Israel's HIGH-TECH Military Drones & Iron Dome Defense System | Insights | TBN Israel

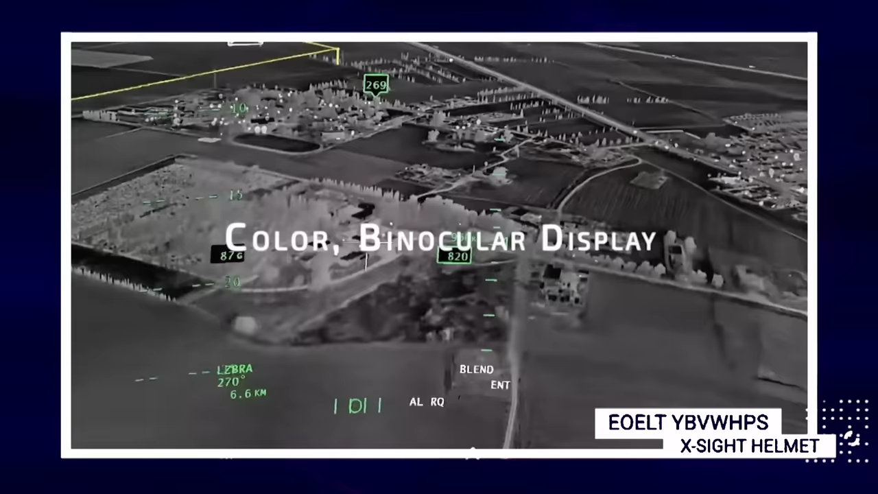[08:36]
The X-Sight helmet is actually the most advanced helmet right now in the market for helicopter platforms, with a very advanced display technology.
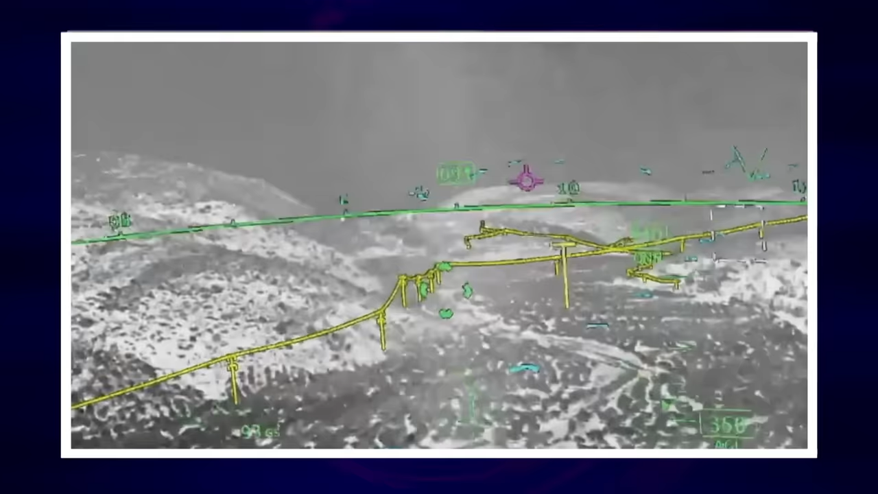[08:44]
Flight data, route on the ground, obstacles, everything is augmented to the pilot eyes. To that, we add all kinds of sensors from cameras that enable you to fly in a very dark night.
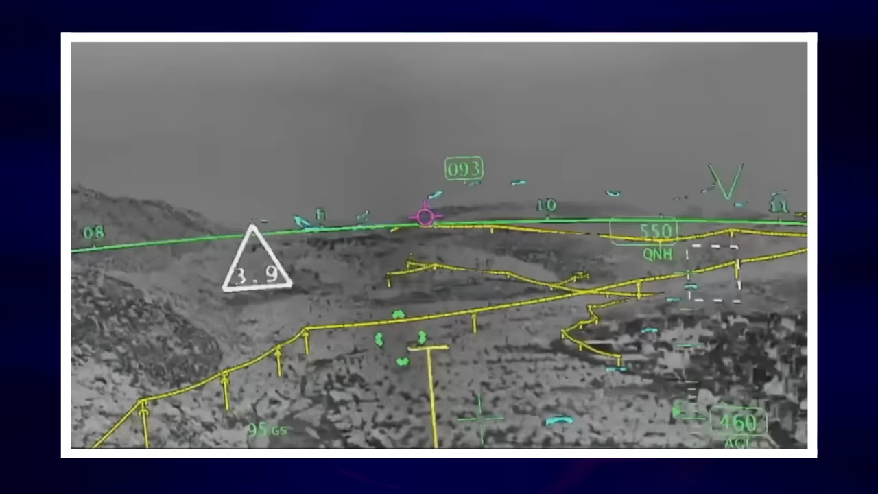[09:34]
So anywhere you look, you've already got the image. You don't have to find the image.